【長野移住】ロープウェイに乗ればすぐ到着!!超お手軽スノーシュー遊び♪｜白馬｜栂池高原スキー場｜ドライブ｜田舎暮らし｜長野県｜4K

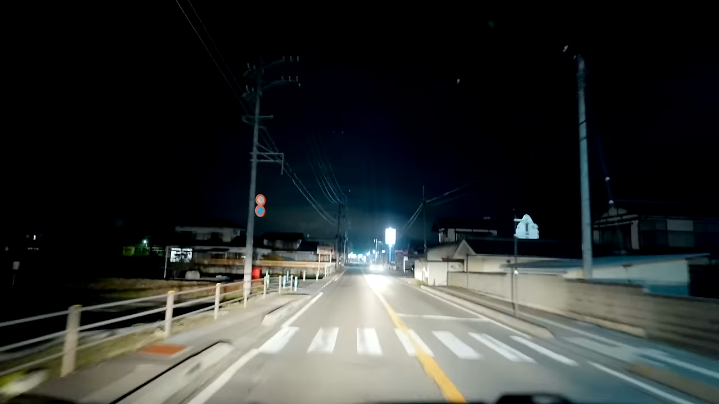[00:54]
そろそろじゃない？ もうそろそろ着くよ。 なんていうとこ目指してんだったっけ？中華料理万客、万客っていうところ。 うん。 もうすぐ。 あと200m 右。ちょっと右に入るっぽいね。これ沿いじゃないんだ。わかる？あ、この信号右かな？ ここ右だっていう の。へえ。行ってみようか。この。
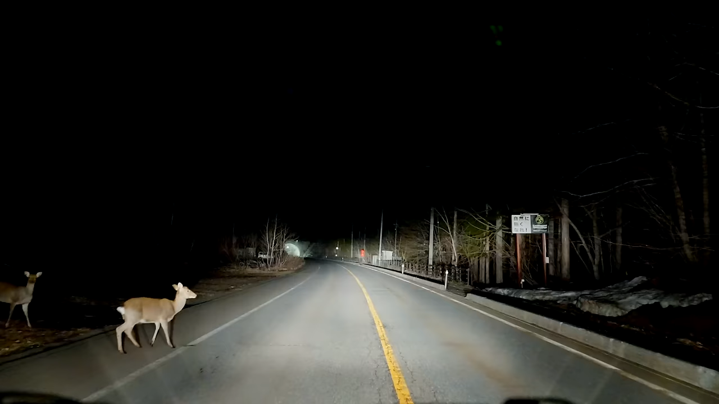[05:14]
うん、おー、あぶねー、白馬にも何しかいるの、 鹿いるんだね、 初めて見た ね、鹿がいるんだ、